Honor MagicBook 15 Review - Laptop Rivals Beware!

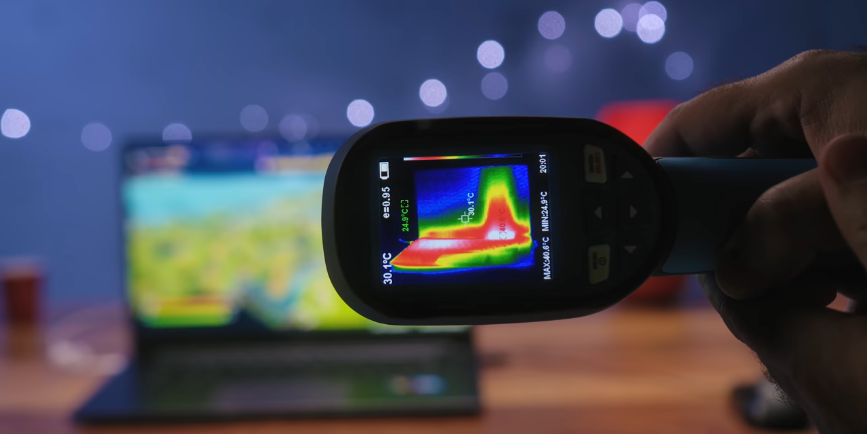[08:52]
which under the fingers at the zone of the ASD and JKL buttons, we measured 40 and 34 degrees respectively. The left side of the device is warmer than the right, due to the position of the APU processor.
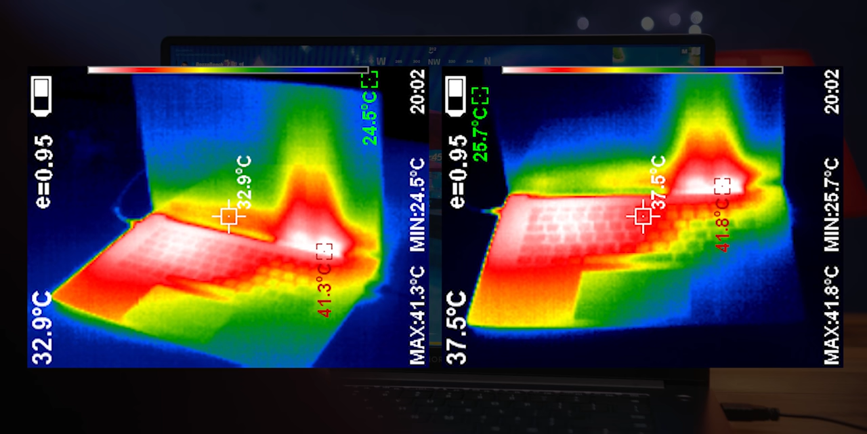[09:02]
The palm rest zones are impeccably warm with measured 34 and 29 degrees Celsius on the right side respectively.